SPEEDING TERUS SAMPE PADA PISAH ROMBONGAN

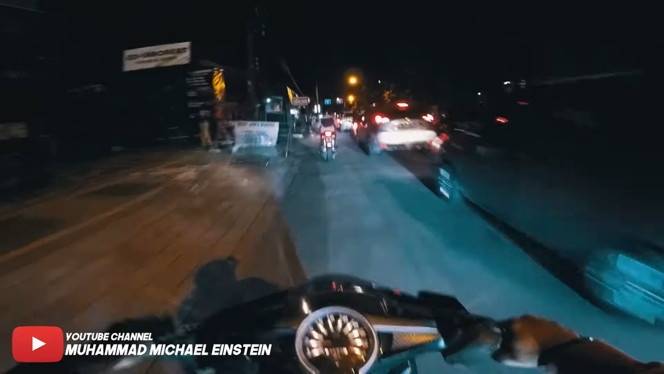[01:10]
Karena kalau gua di depan, anak-anak gak pada gak kelihatan. Gila, ini ramai. Kenapa anjay?
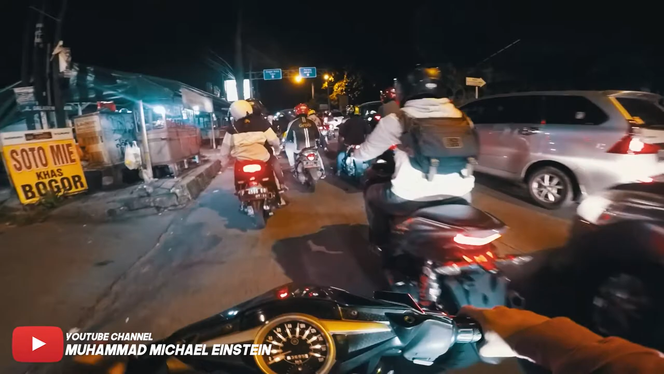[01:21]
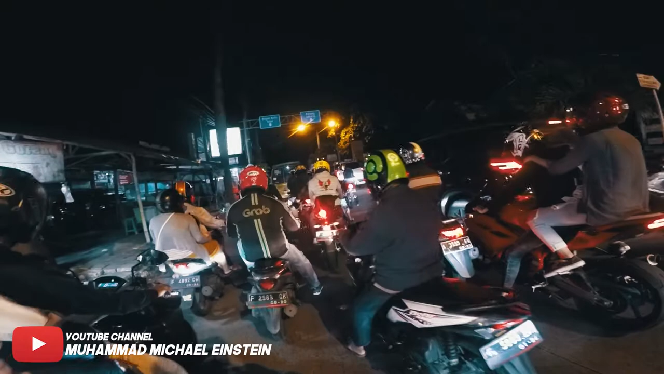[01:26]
Ini gue stop dulu ya, nanti kita lanjut lagi. Soalnya ini macet anjir. Ntar aja pas udah di jalan yang lancar ya.
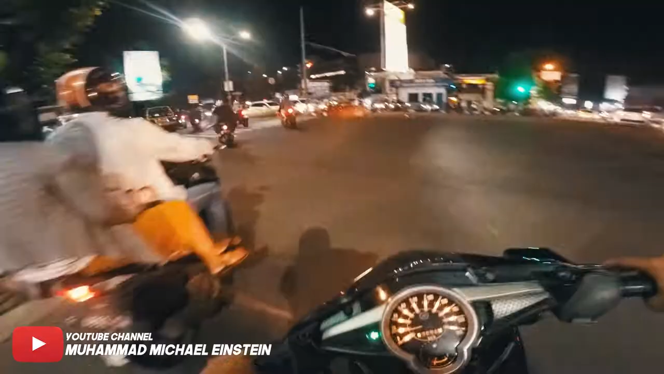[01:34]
Macet tadi anjir. Anjir, yang lainnya pada kemana anjir?
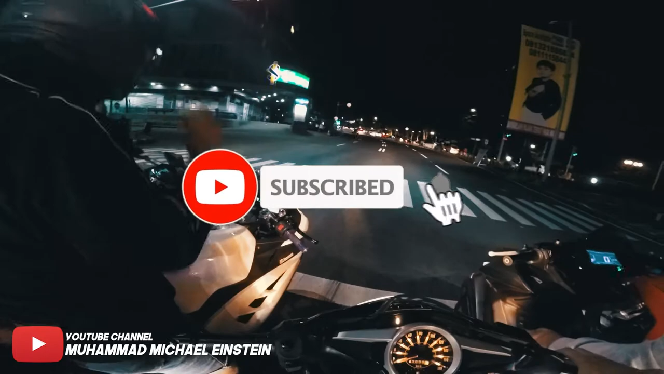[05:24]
Ini pasti balapan nih, mau jauh. Tapi ngeri sih anjing, rame banget anjir itu sebelah kanan.
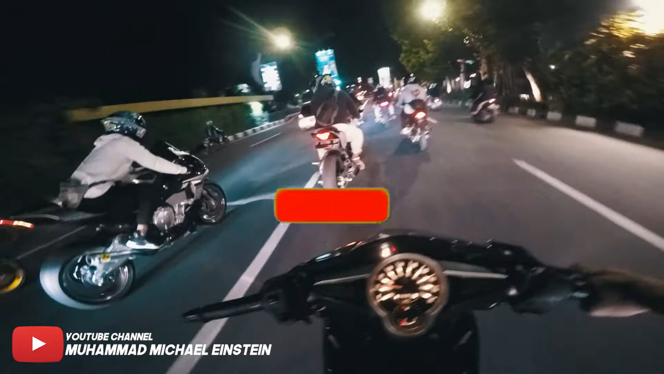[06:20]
Gue ngapain belok? Oh si Alek itu. Barbar anjir. Aing mah kalau udah ngevlog tak bisa ngomong. Kalau udah masalah kebut-kebutan mah.
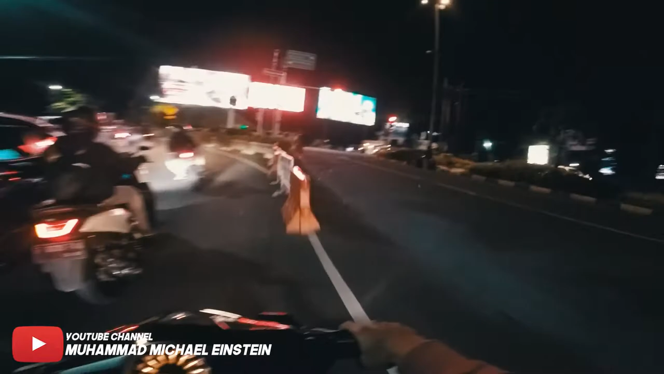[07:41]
Ih belok kiri apa lurus sih?